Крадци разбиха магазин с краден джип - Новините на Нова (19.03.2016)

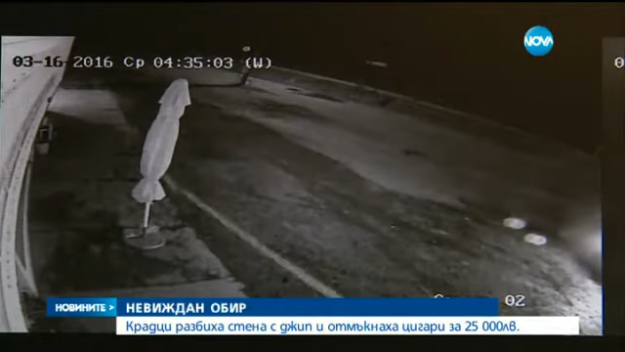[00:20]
Точно в 4.33 сутринта този джип разбива стената на хранителен магазин и за около 8 минути обирджиите успяват да изнесат 444 стека цигари.